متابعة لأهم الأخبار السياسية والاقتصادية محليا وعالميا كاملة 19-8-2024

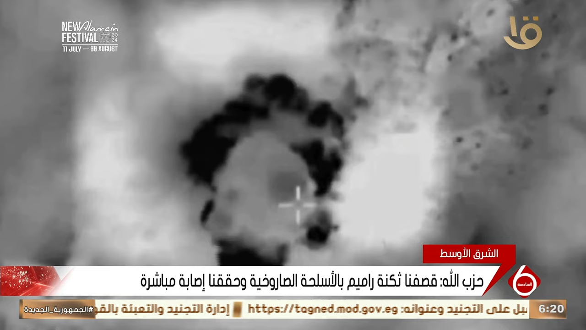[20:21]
مستوطنة مارغيليوث شمالي إسرائيل في الأثناء أعلن جيش الاحتلال مقتل جندي وإصابة آخر بجروح خطيرة في شمال إسرائيل إثر هجمات حزب الله على المنطقة مشيرا إلى أنه اعترض عدة هجمات بطائرات مسيرة على شمال إسرائيل بالقرب من الحدود مع لبنان
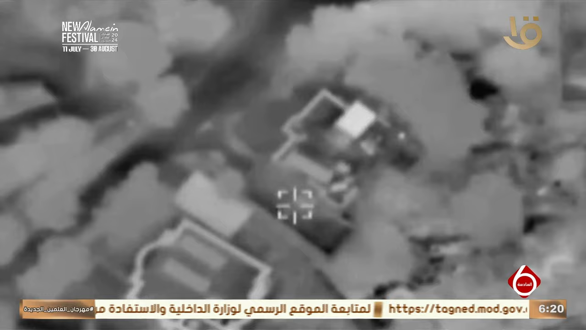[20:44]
أفادت وسائل إعلام لبنانية بأن الطيران الحربي الإسرائيلي خرق جدار الصوت مجددا في الجنوب اللبناني وصولا
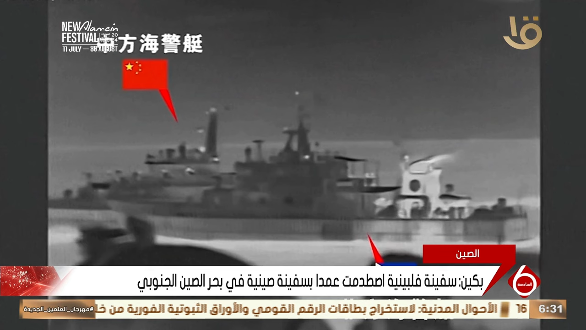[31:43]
يو أن نفس السفينة الفلبينية دخلت للمياه القريبة من جزر ساكند توماس شول بعد منعها من دخول
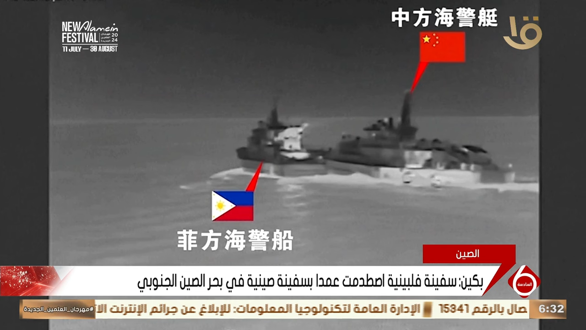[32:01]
المياه المجاورة لتلك الجزر دون إذن مسبق